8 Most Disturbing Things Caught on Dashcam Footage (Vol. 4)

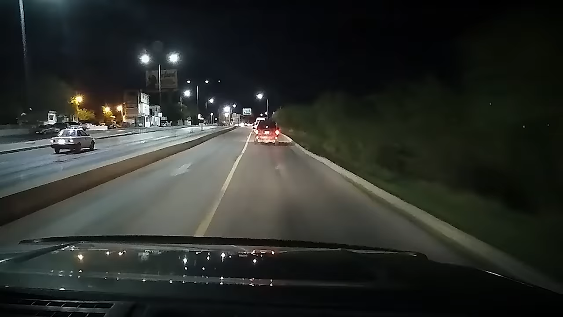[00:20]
Shortly after, they were met by this sight. Cars stopped at a light blocking the road with multiple people standing nearby.
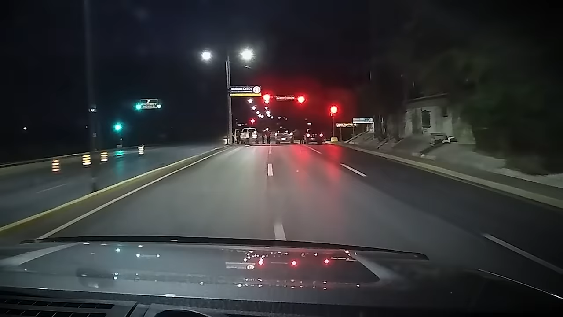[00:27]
As the driver approaches, the car in the middle lane pulls forward and the people outside gesture the driver to pass through.
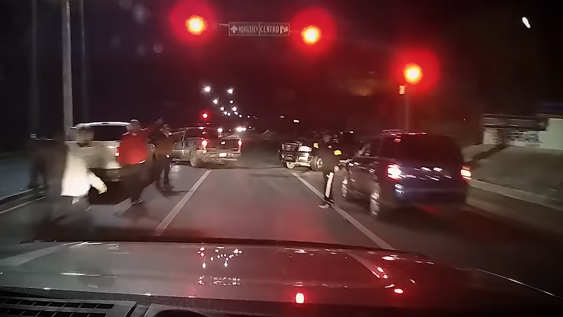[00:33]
However, just as he tries to do so, a pickup pulls around the corner and blocks the open path.
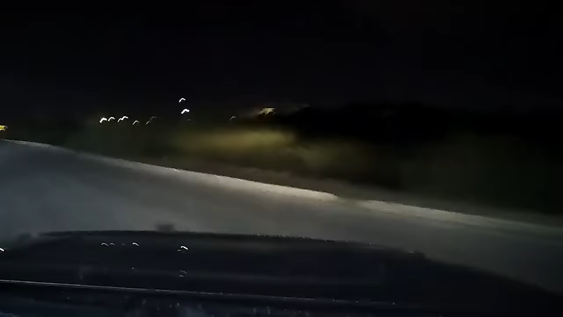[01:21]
The group does whatever they can to get the vehicle to stop, but the quick maneuvers of the driver allow them to speed around the blocking vehicles and get away back in the opposite direction. Groups such as this one are commonly known to set up roadblock traps like this in different areas.
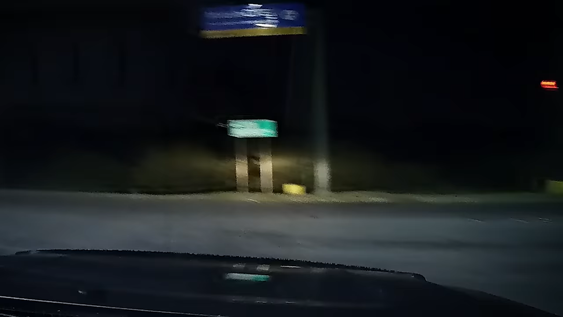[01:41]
Typically, they'll be looking for passing trucks to steal, which they'll then use for a multitude of different purposes. However, they'll also steal wallets, cell phones, and other valuable items from these unsuspecting drivers. Multiple reports of stolen items, including cars, were filed that morning.